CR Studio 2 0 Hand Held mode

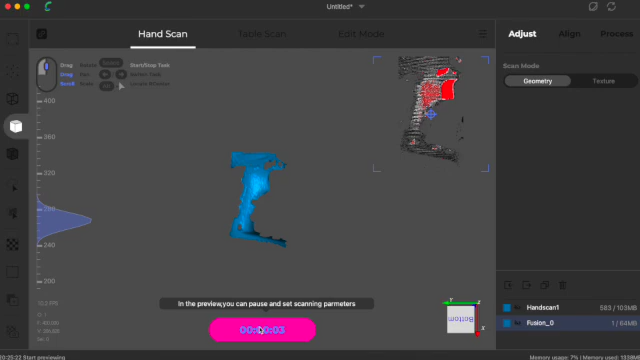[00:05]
scanning one of my sons drill toys,
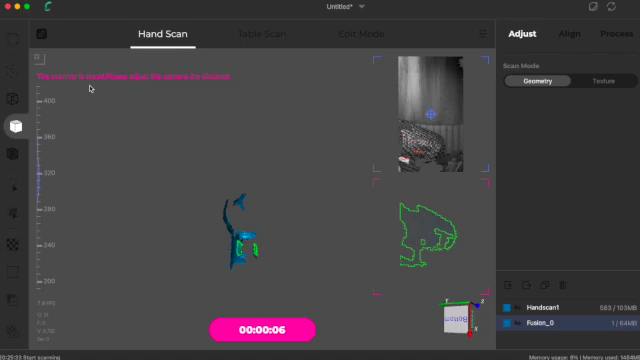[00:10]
you will see it keeps losing it because it's a black and dark green toy.
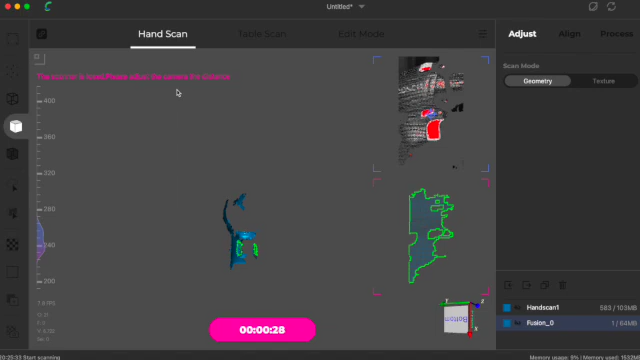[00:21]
I found keeping it towards 280 and
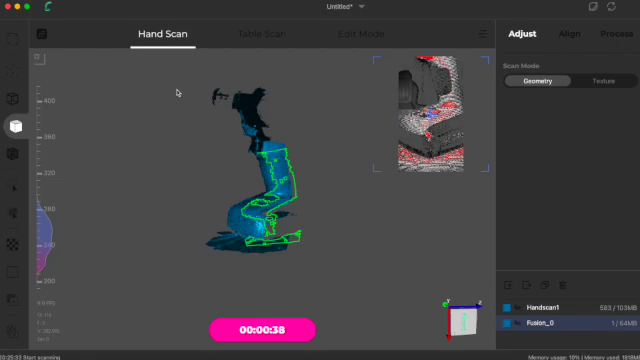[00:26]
240 gave the best results for capturing the scan,
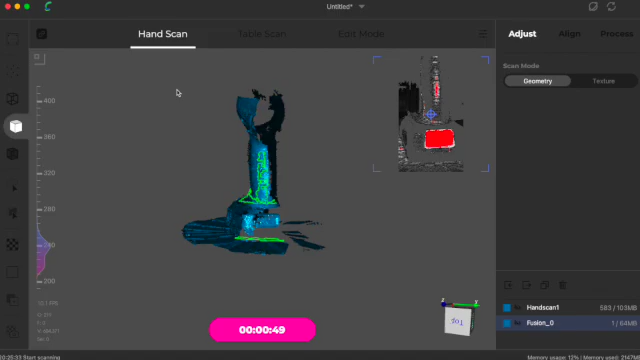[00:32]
but with this I believe it's going to take maybe two or three scans to get all the finer details out of it.
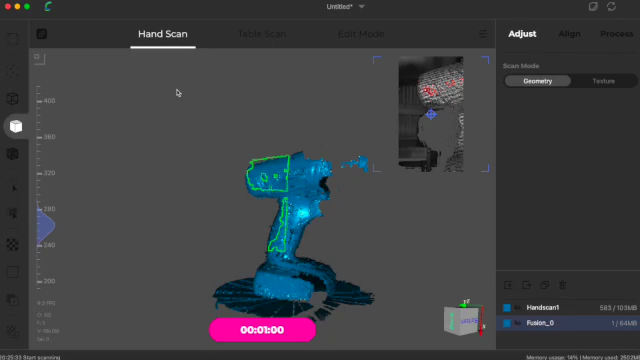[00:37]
I did go over it again for another video I've just done and
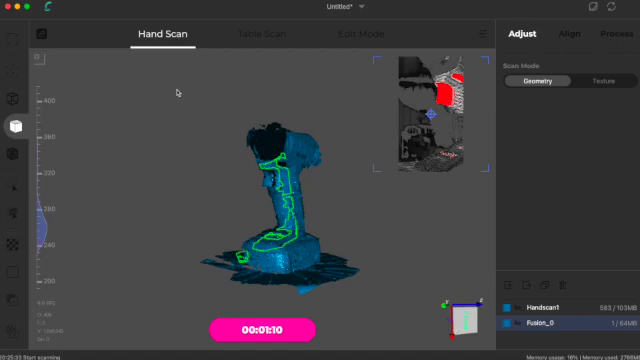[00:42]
I coated it with talcum powder and all the red dots you're seeing up here in the top corner, they were greatly reduced.
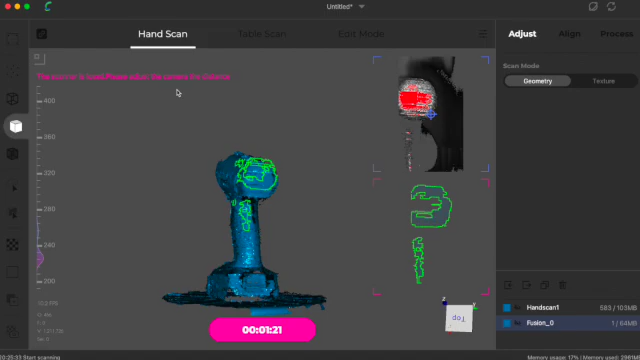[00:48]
So all the reflections that the
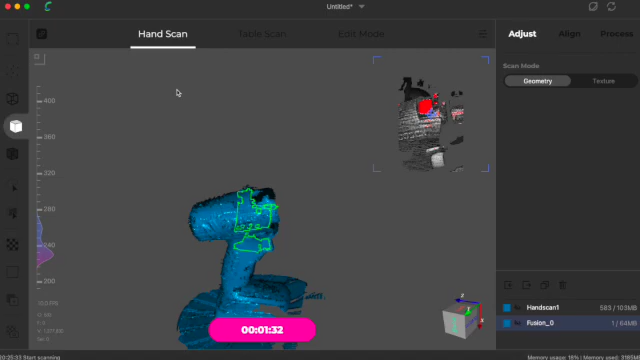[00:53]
scanner was seeing was greatly reduced from using talcum powder.
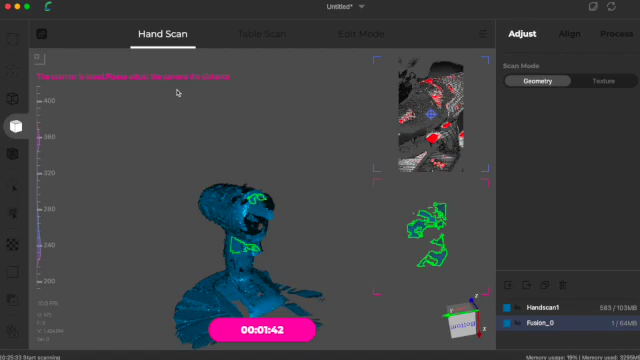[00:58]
Currently on the Mac version of Studio 2.0 you can't change the brightness when
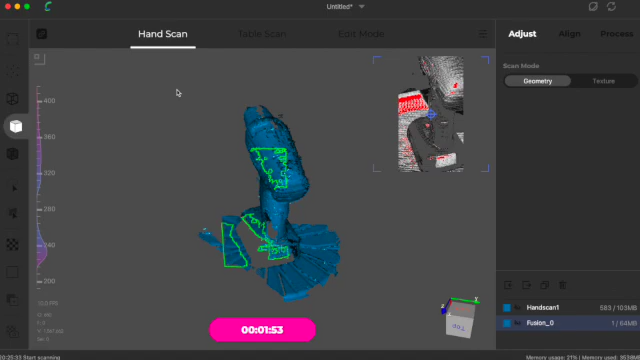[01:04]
you go to preview the scanner.